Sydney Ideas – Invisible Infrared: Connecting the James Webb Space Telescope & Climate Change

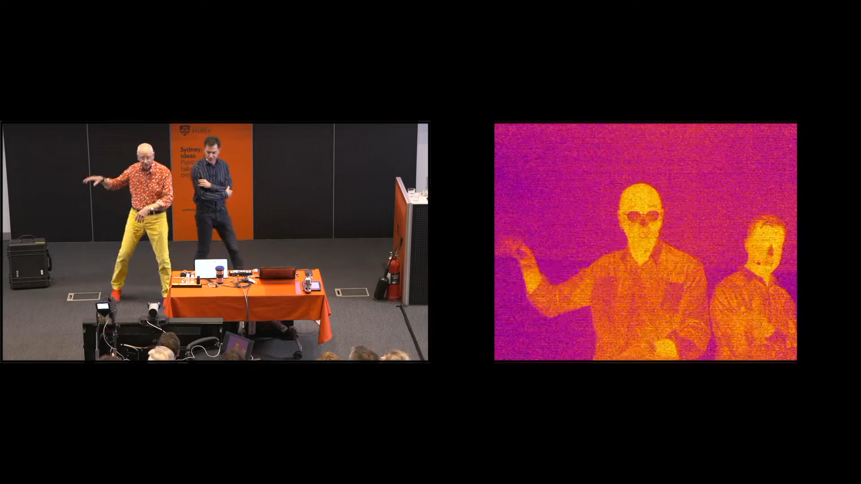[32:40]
All right. Right, OK, yep, I guess I'll steer down the barrel. So this camera's working at about 4 microns in the infrared, and you can see Carl's wearing what look like very dark sunglasses,
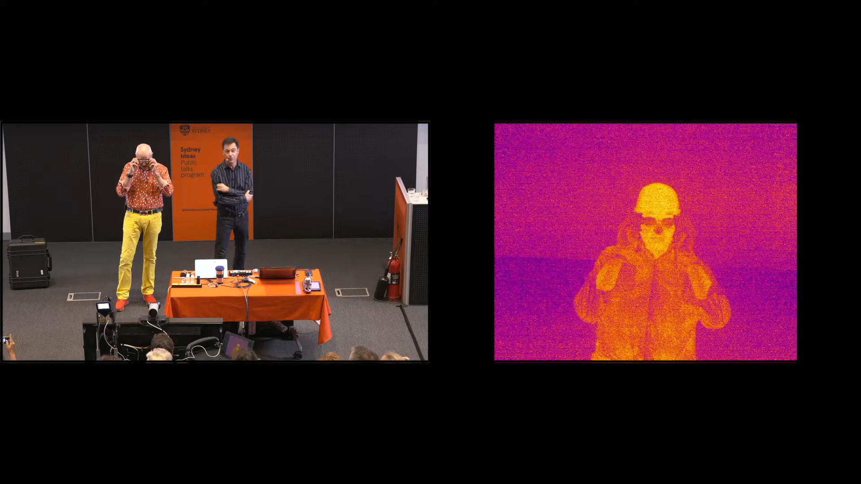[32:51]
but in fact the audience here can see they're in fact just normal spectacles. So this is telling you something straight away. The light from the sun would reach Carl.
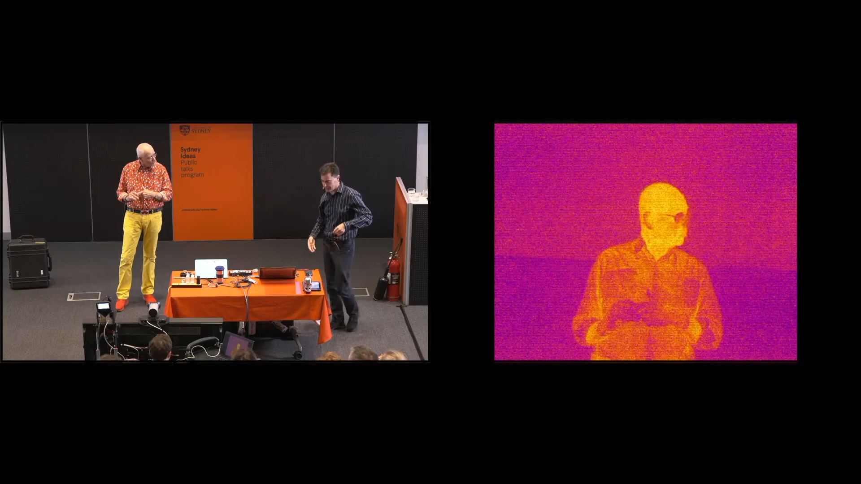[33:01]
So, Carl, you're our little stand-in for planet Earth. In the trade we call this, I have been demoted to the warm prop. Yes, yes. You are the warm prop for this demo.
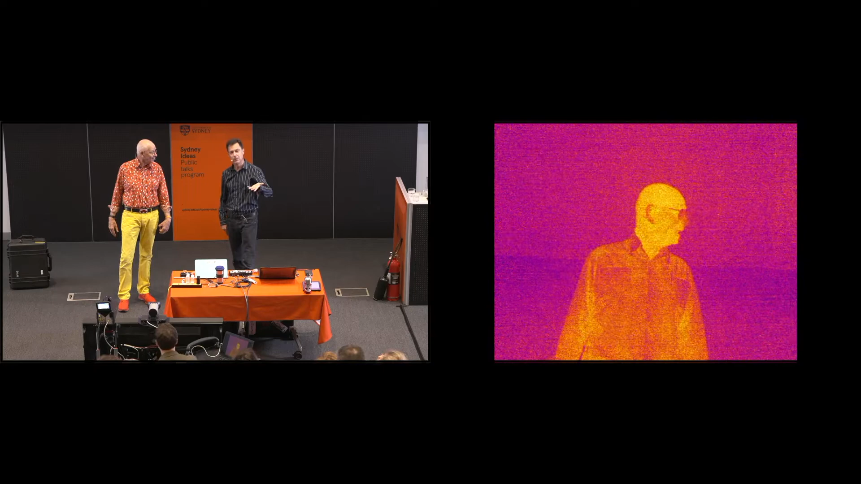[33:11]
So, Carl's glasses are showing you that the light can get to his face in the visible, but the light can't escape. He's got a blanket on his face, and we'll give him a rather better one. So this is just a sheet of normal glass. Have a play with that and see what that does to your thermal. So you can see he's now very much behind a thick thermal blanket. So this is called the greenhouse effect for a reason. It's because you use glass in greenhouses to perform this piece of magic for you. If you live in the northern hemisphere, way up in the, you know, perhaps you're in England somewhere, hard to grow veggies,
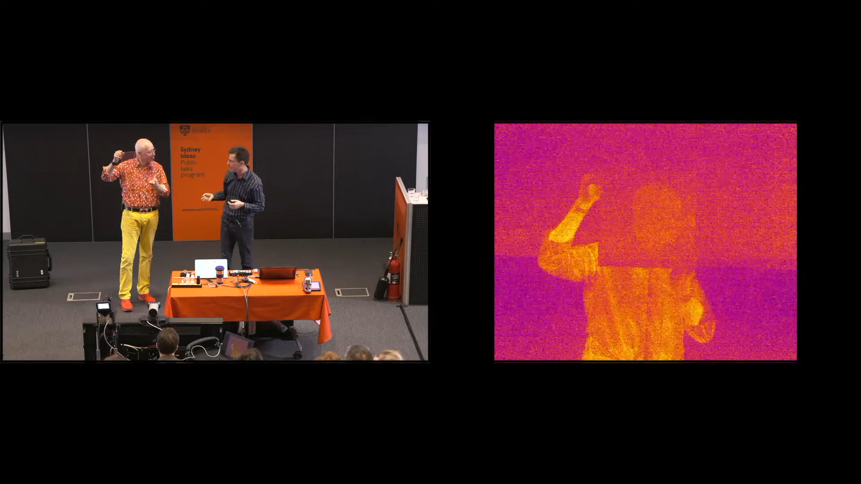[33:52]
you can keep your greenhouse nice and warm with this one-way magical trick. And glass has a superpower. It lets the sunlight in, but it doesn't let the heat back out again. So this establishes part of the physics of the greenhouse effect. But Carl, I want you to put your body even more on the line here. It's all for science. I'm the warm prop. That's why I get the big bucks. So we need to show you that carbon dioxide is in fact also a greenhouse gas, and carbon dioxide will act in the same way as that sheet of glass.
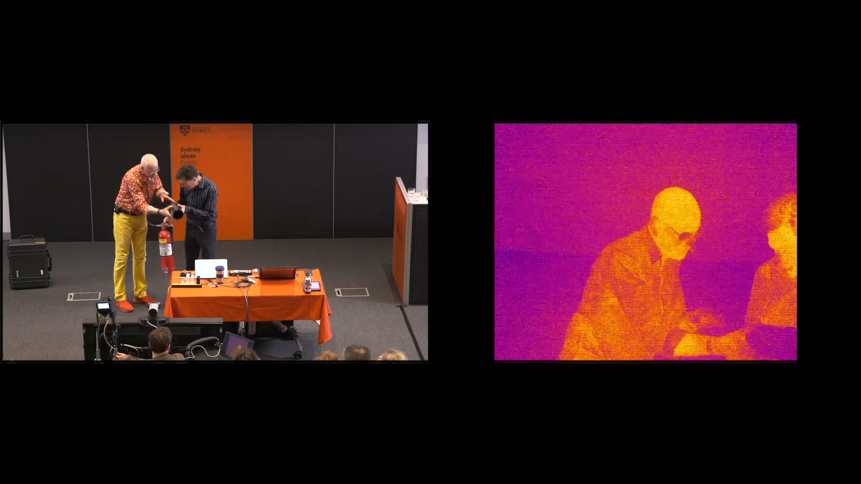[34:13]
So just pretend your body's on fire. Okay, you got the pin out? Okay, my body is on fire.
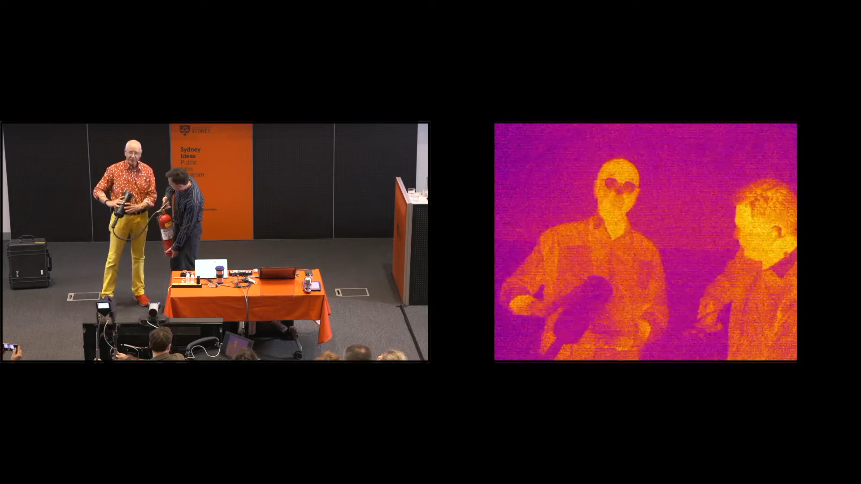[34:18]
Okay, right. Okay, blow it. Yep.
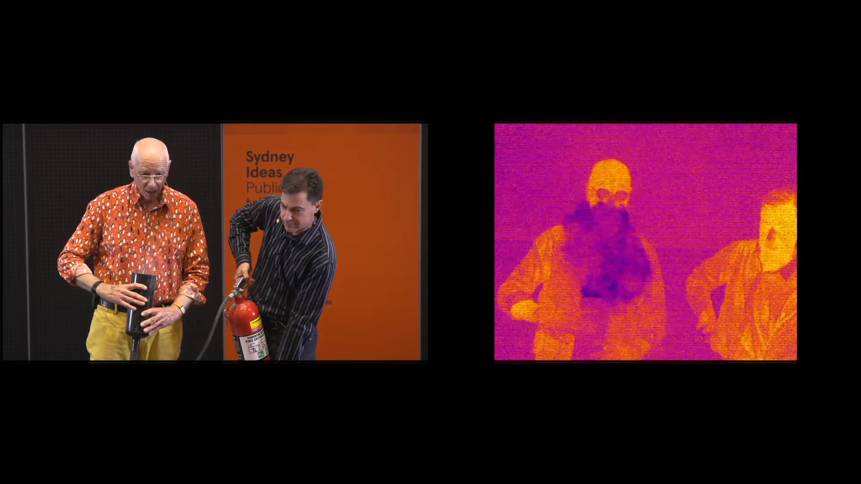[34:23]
You can't see anything here with your visible light. But the infrared sees it. Let me just tip out some of the ice particles. Okay, do that again. Peter, I'll do it from sort of this angle here. Okay, so do it across my body gently. Yep. Wow. So that's carbon dioxide.
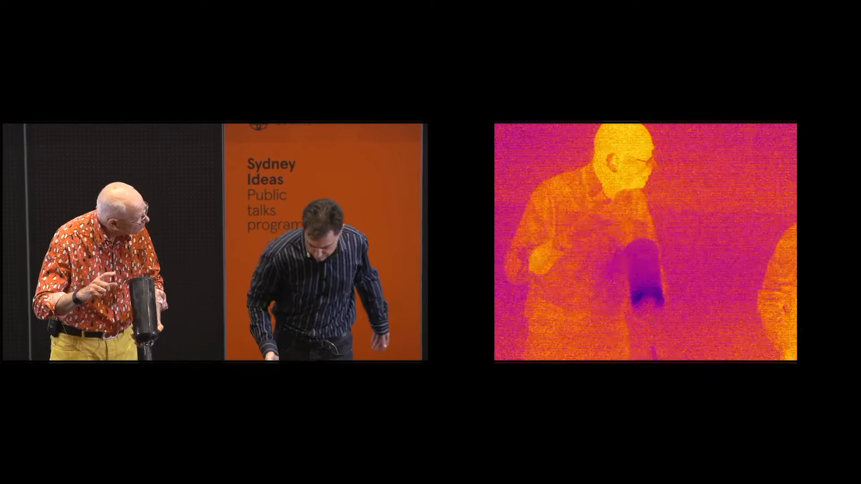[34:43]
Is that right? It's blocking the infrared. Carbon dioxide's forming a molecular blanket. The four micron light that this camera is sensitive to,
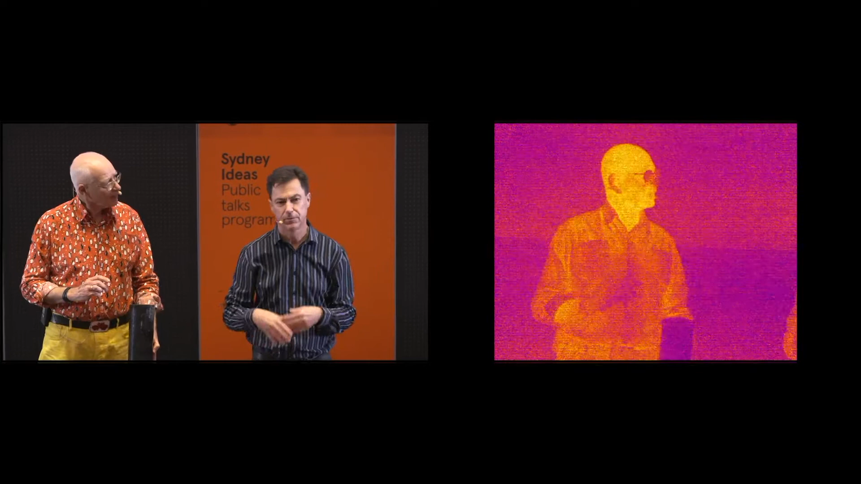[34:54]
the thermal light, the light the Earth needs to radiate back to space, is now blocked. It's opaque. You've put a blanket over you.
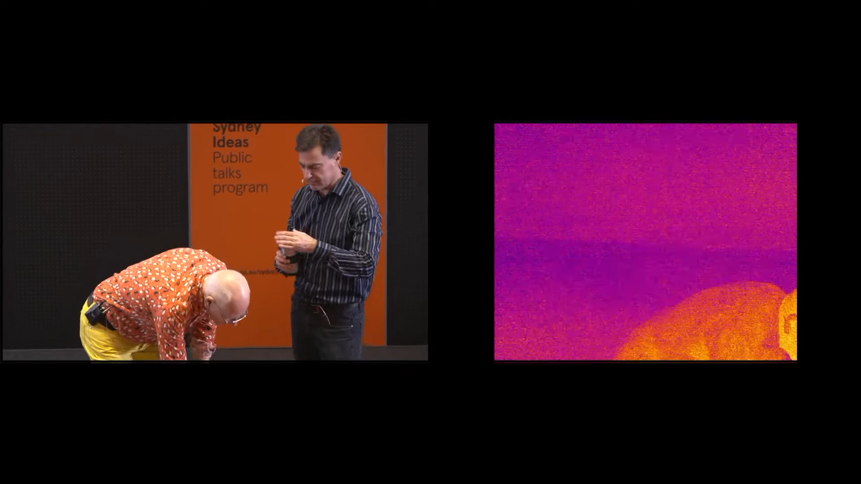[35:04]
And in fact, we've got some dry ice in this cup here. Which, by the way, the entomologists use as their way of attracting insects. Just try. They go out with a cup of dry ice. Okay. So all I do is...
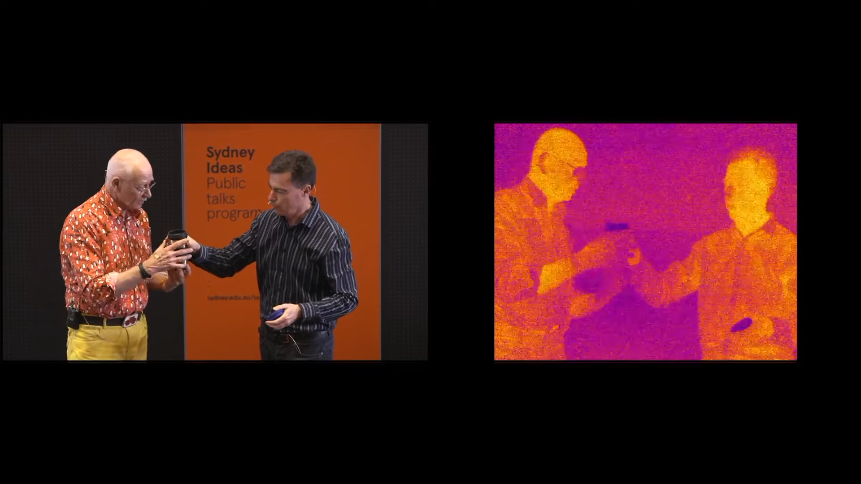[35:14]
You're the warm body. You're the dummy as well. You need to pour the carbon dioxide. Oh my God. Am I pouring carbon dioxide out? You're pouring carbon dioxide. Let me show you up again. Oh my God. This is simple. So we... Okay, right. You do it too. You deserve some stage time. I mean, you can also see a little bit of condensation here, but in front of my warm face, you can see the action. Oh my God. It's much better there, isn't it? Face, you say.
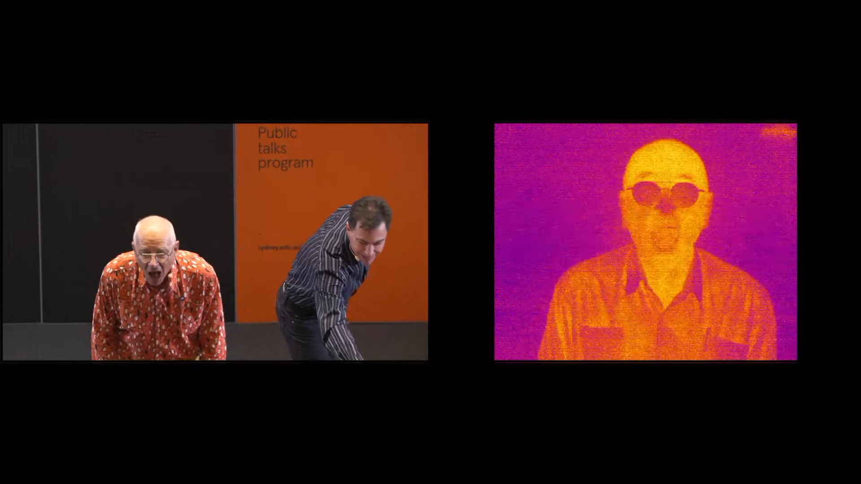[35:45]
Come to the light.
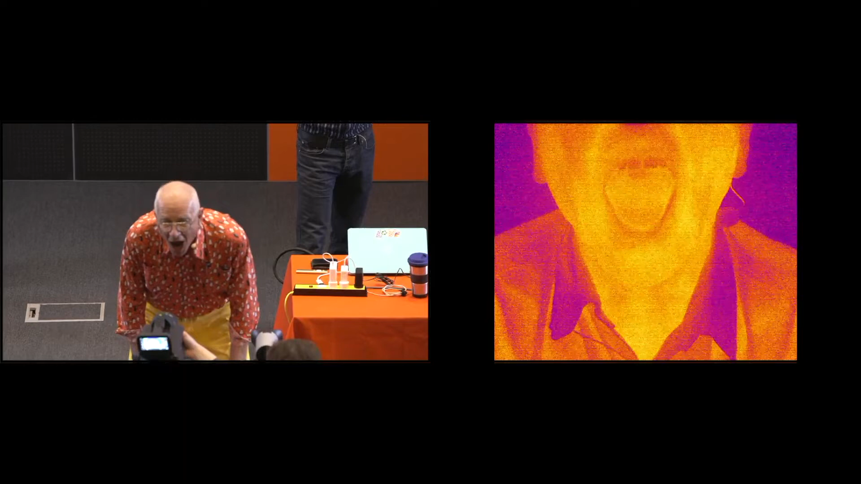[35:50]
So I don't know if you can see that, but Carl is breathing out carbon dioxide. There's no condensation. If you do that again to the camera, Carl.
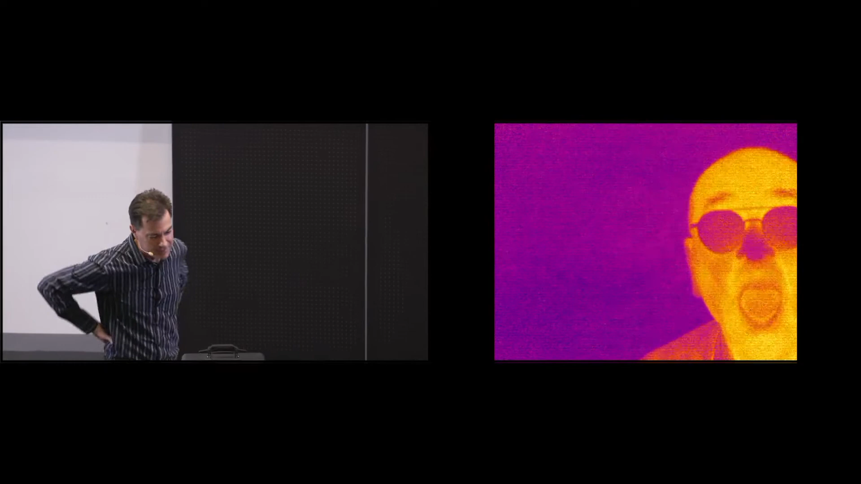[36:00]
We did know Carl was full of hot air, but he's also full of carbon dioxide.
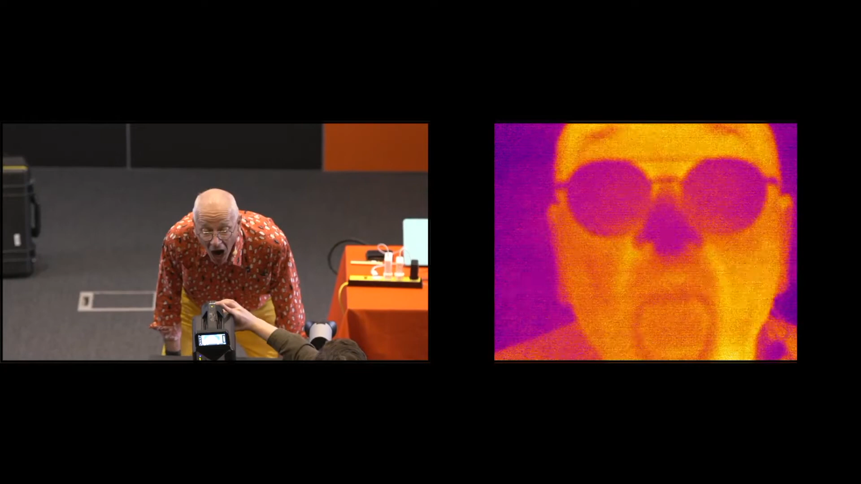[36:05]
And you are backing up what Andrew Bolt has said seven times about me.